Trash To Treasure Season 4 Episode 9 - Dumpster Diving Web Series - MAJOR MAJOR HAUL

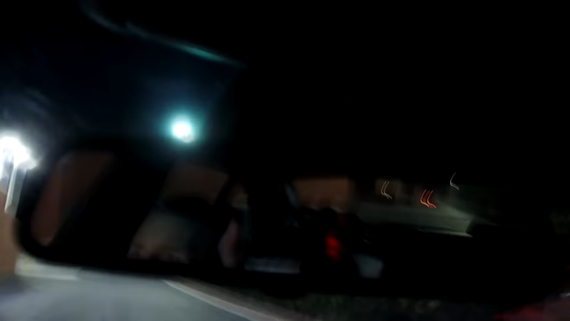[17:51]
Guys, you see that car in my rearview mirror right there? It's a fellow diver. And he totally just got out of his car right in front of me, but I thought it was security. So I pull out, sorry if it's dark right now.